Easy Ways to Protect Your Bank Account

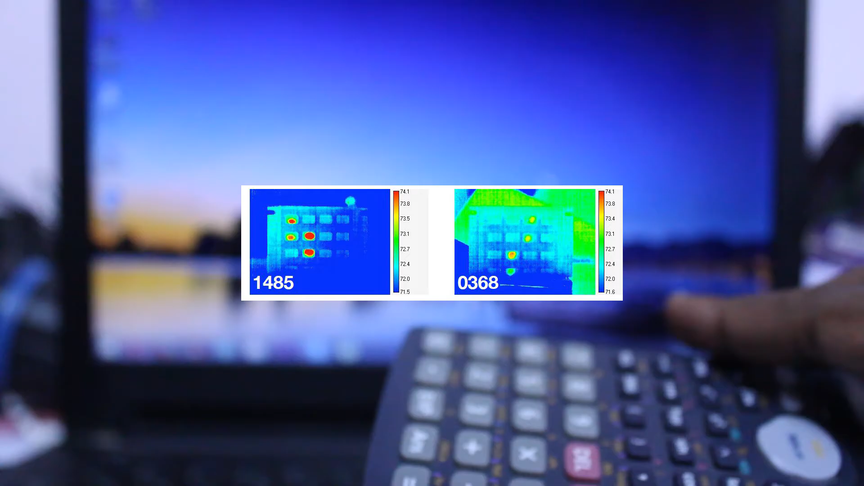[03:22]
they can use by thermosensor the thermosensor very cheap electronic device we can easily
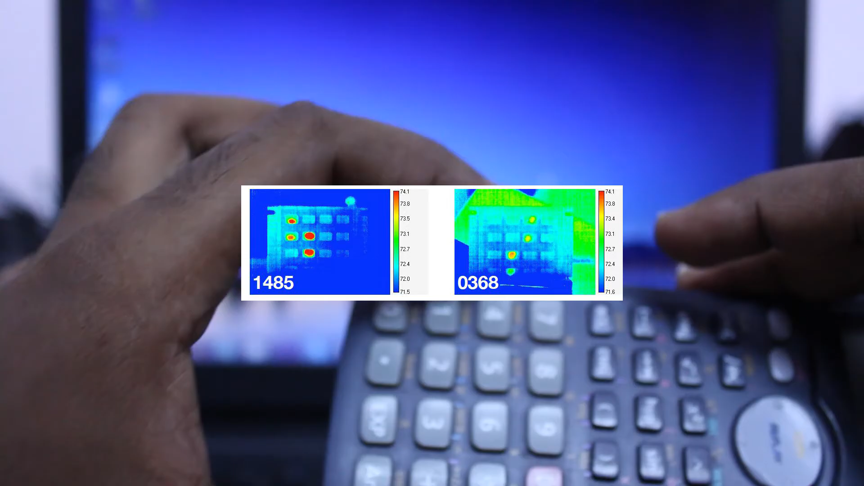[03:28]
capture the last click code from this machine that it is not
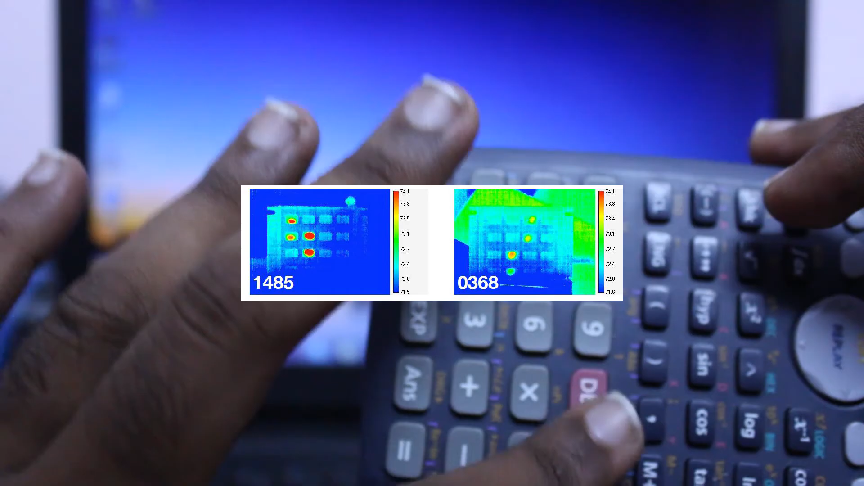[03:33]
machine consider this as a machine so that will be also a thing avoid online banking for every